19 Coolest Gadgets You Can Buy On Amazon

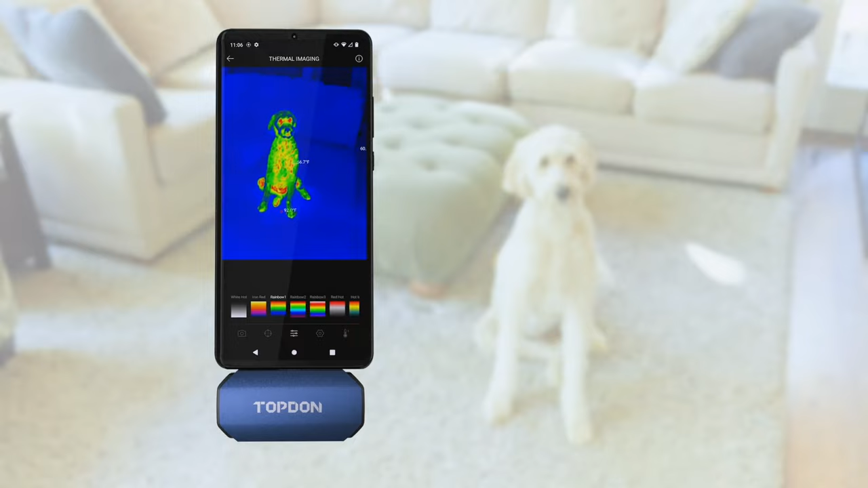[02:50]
Boasting an impressive 256x192 IR high resolution,
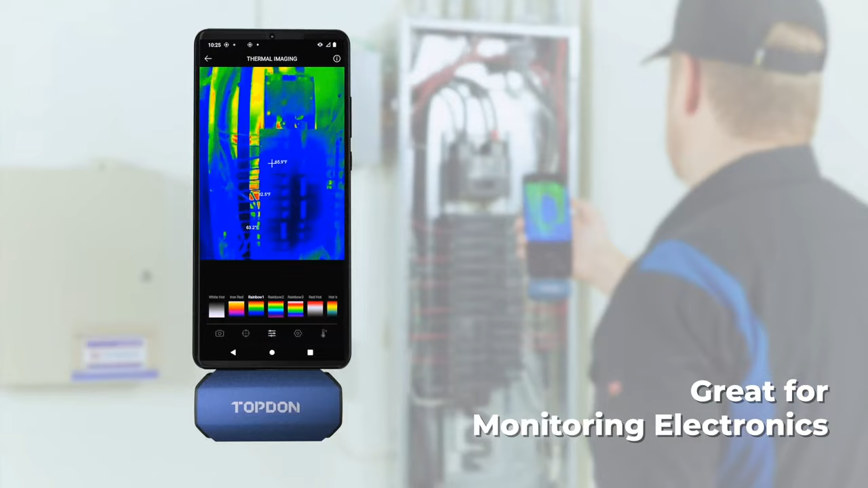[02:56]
this thermal imaging camera reveals hidden details in real-time.
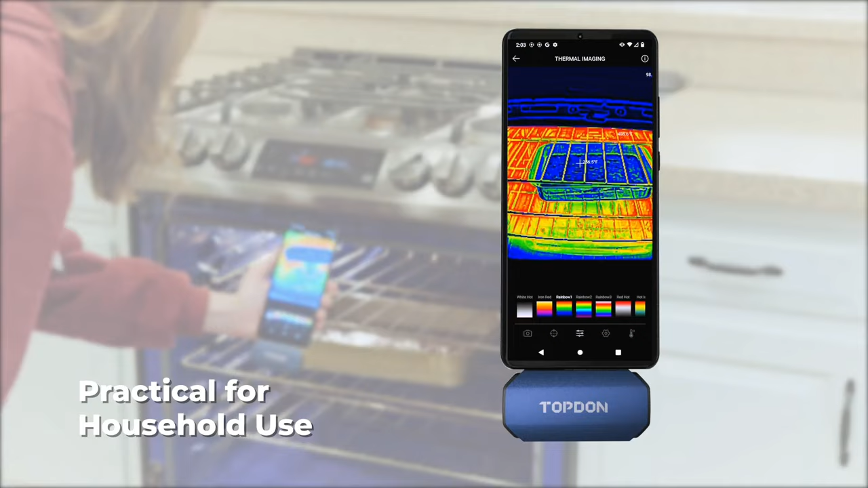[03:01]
With the Swift 25Hz refresh rate, it captures every moment seamlessly.
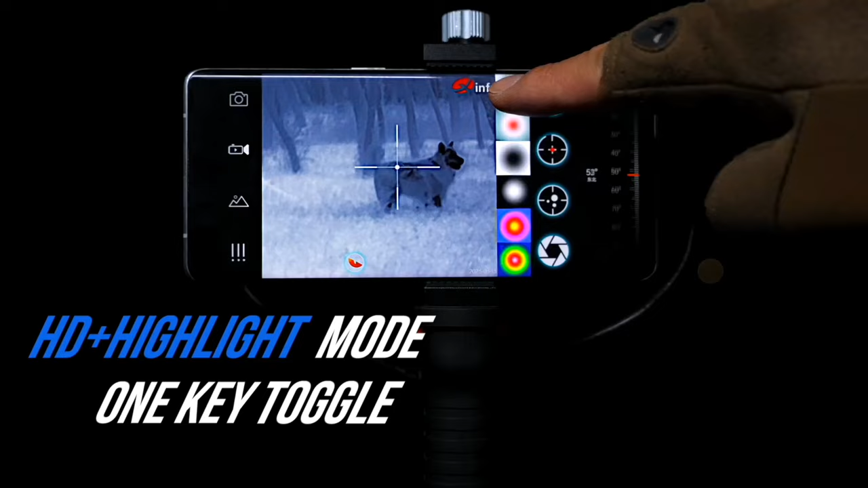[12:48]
providing real-time thermal imaging on your device.